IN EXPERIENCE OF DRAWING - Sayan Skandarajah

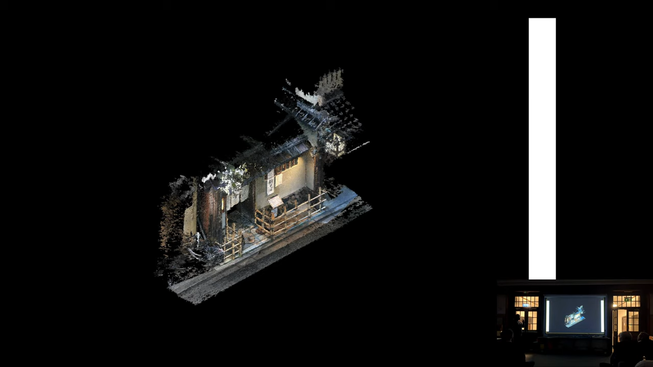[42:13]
Machiya housing is like a kind of typology of houses that are kind of dying in Kyoto, the kind of traditional townhouse. And essentially, you can take, you can make a 3D scan of anything if you take enough photographs. And you use a certain software, and it reconstructs a 3D scan of the building.
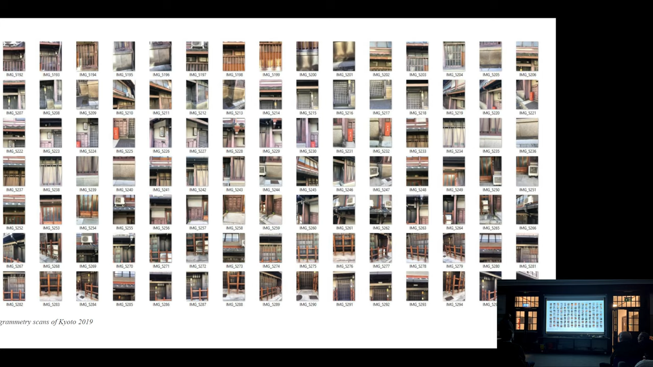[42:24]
So I went around, took lots of photographs, and built these photogrammetry scans
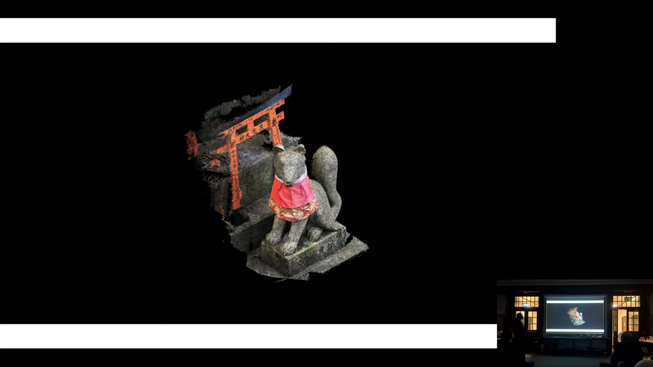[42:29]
of buildings, but of parts of shrines,
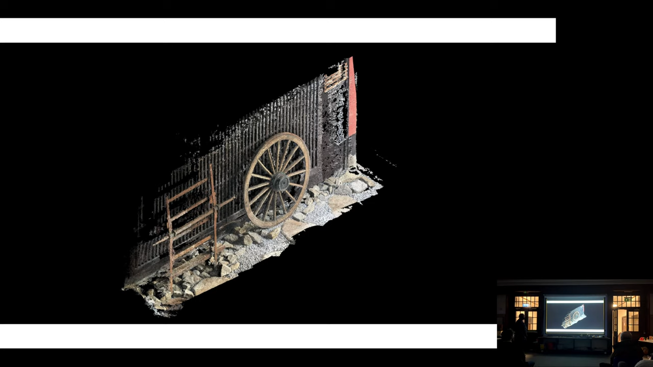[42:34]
little moments of the Machiya houses and the kind of the architectural build-up,
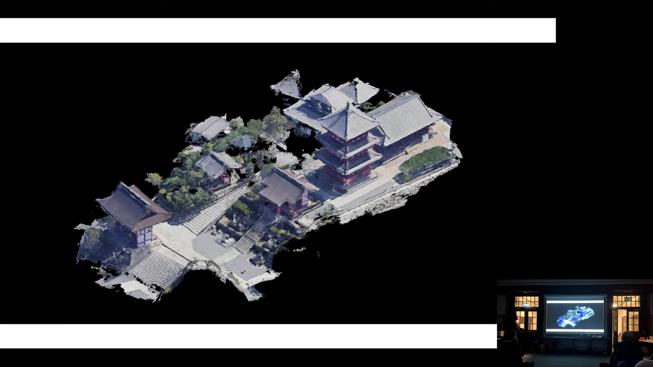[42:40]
but also kind of zooming out onto Google Earth and seeing how you can actually construct 3D scans by looking at, that's how Google Earth itself is produced through photogrammetry. And there's quite an obvious pun with the cloud space that is given by the data, but there's something quite interesting about the idea that when we draw axonometrics, we draw with lines, but when computers draw scans, they don't use lines, they use points, so it's more like paintings. So I was quite interested in this idea that we only give spaces lines when we draw them,
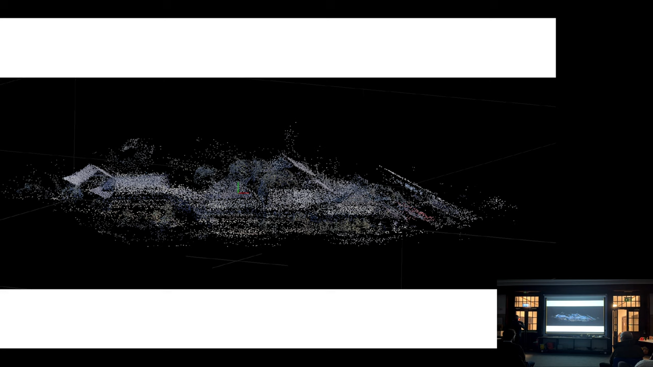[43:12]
and actually no space really has lines at all. Which, when it comes to showcasing something in a parallel projection like this, there's no actual lines there at all, but you see the lines of projection that are superimposed onto them.
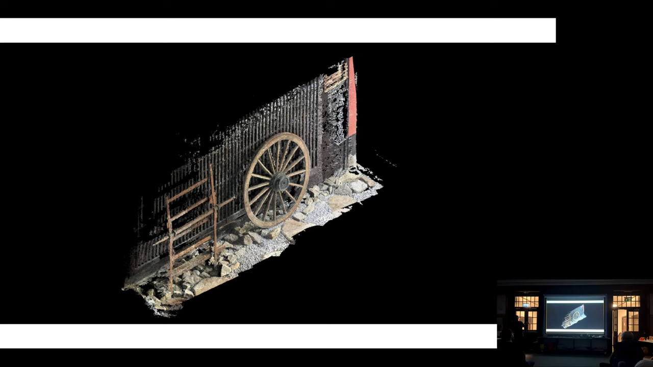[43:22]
So this became like kind of, again, this is me giving these fragments of these scans lines. This became part of a process where I was starting to stitch together these kind of fragments of Kyoto to build this composite landscape of Kyoto
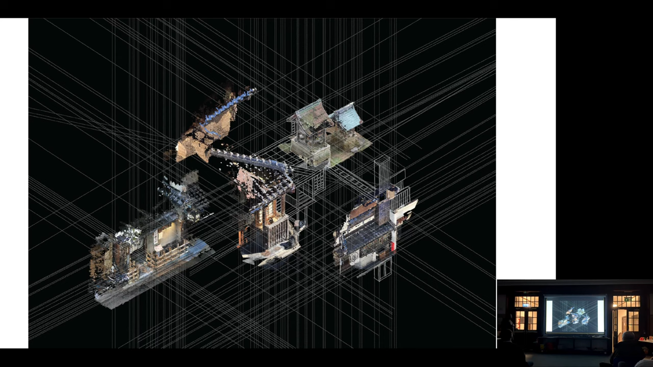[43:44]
in a similar way to how the original artists kind of stitched together different parts of Kyoto to create this composite landscape of Kyoto.